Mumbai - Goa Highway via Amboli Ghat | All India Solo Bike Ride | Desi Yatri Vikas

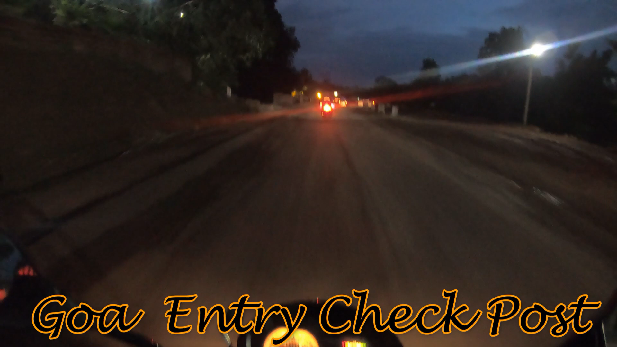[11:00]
अभी यहां से फाइनली गोवा स्टार्ट हो गया है, हमने माहराफ्टर को बाई बाई बा�